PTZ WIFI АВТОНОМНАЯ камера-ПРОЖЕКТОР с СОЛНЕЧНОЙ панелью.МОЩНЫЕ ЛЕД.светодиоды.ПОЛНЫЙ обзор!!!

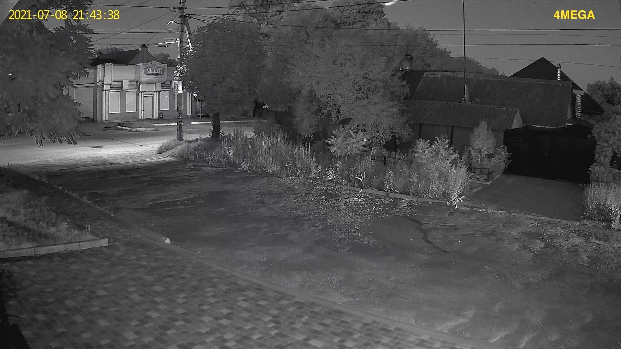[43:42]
на аккумуляторах без какого-то зарядного устройства в виде солнечной панели или же блока питания и вот ночная картинка на отличном уровне еще один момент многие интересуются будет ли камера работать без интернета до камера будет работать без интернета и будет вести запись на карту памяти случае если вдруг пропала связь пропал интернет камера продолжает себе работать пишет на карту памяти со звуком еще какой очень
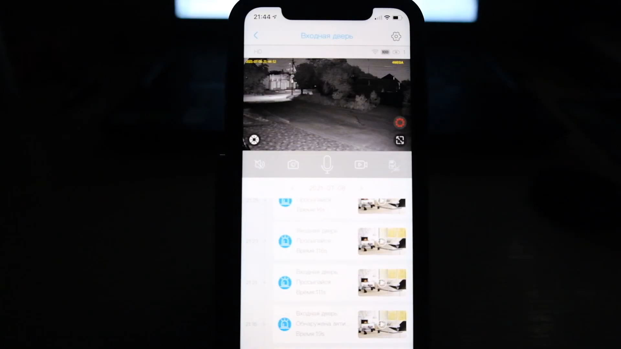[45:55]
также момент работы камеры в ночных режимах кстати не надо
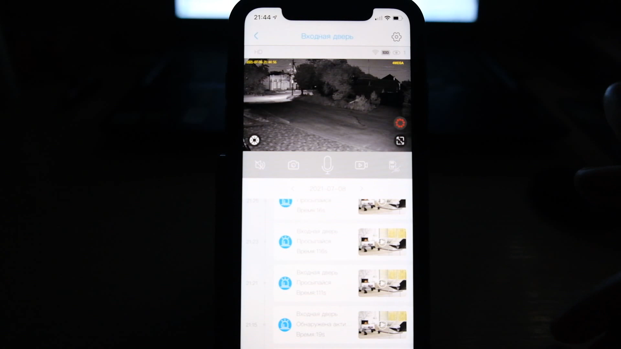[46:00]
ничего даже переставлять хотите включить светодиоды и и белые кликаете на иконку переходит камера в цвет и включает белые светодиоды
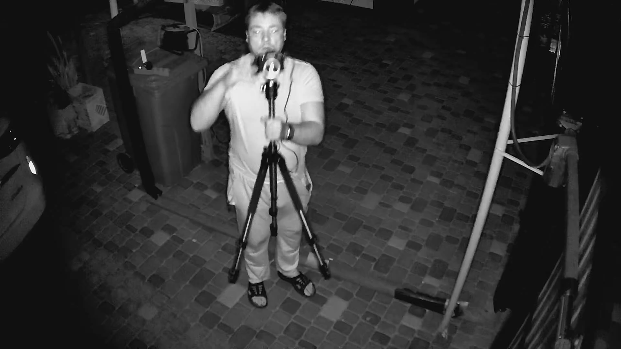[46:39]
синий светодиод я не выключал две красных точки это и
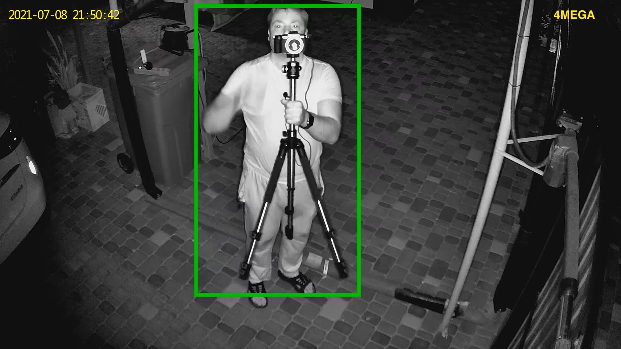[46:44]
к светодиоды ночной подсветки которые работают в паре с черно-белым режимом ну и тут же мне пришло уведомление входная дверь